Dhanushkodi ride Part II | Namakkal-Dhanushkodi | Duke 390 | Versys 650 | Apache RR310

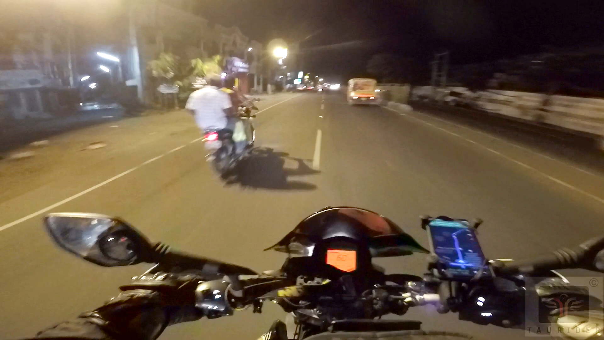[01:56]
So it should be good enough.
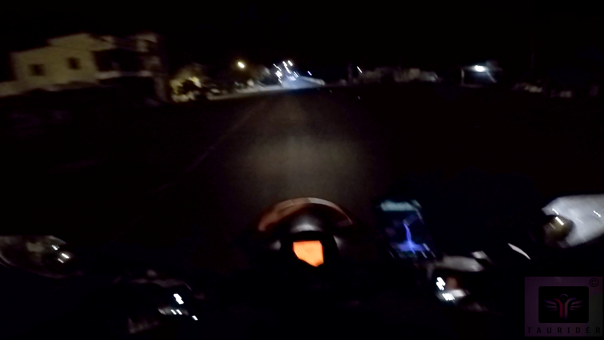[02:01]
So let's roll. It's 6:15. Oh my god, these high beams. Okay.
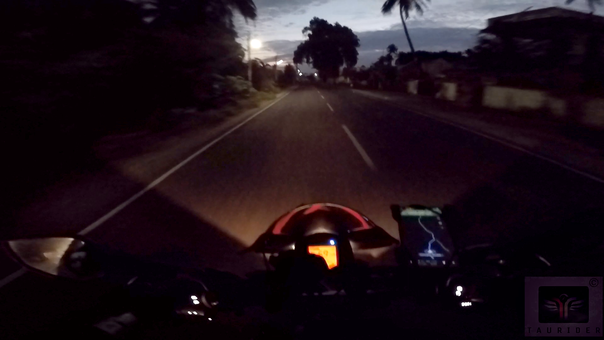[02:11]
The time is 6:15 and the sunlight has started coming up. Oh, I don't know what you say for that. The sun is out. It's not completely out, but still, yeah. It's coming out. We rode around 30 plus 35-ish kilometers and
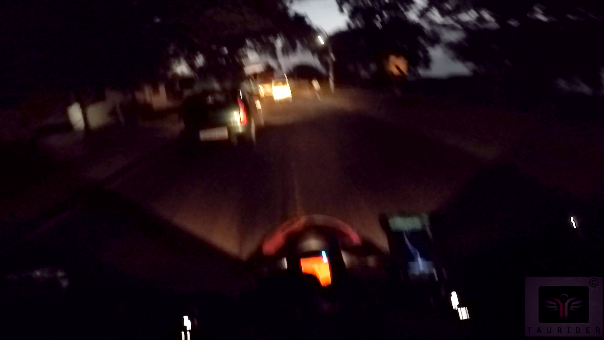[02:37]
we have another 276 kilometers more.